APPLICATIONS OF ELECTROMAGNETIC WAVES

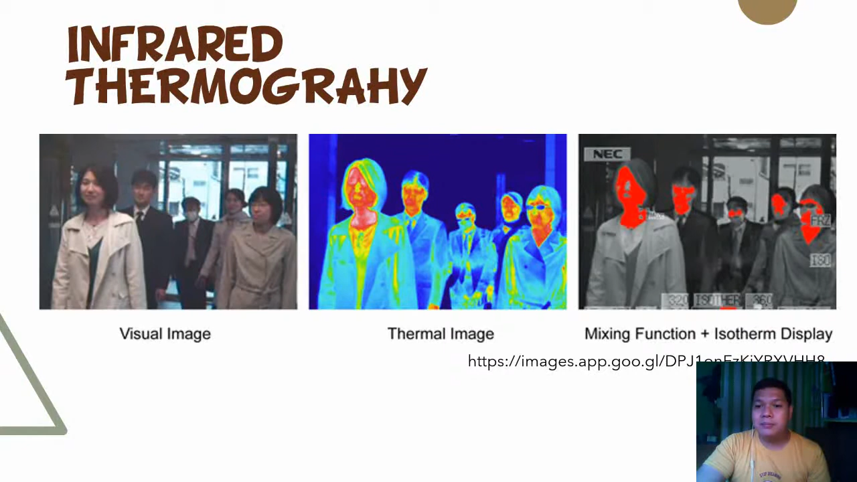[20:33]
you can see what are the mixes or what are the parts of the body where there is greater heat. And as you can see, an area with a red color means that that part or that body part is more. Another application of infrared is the night vision photography.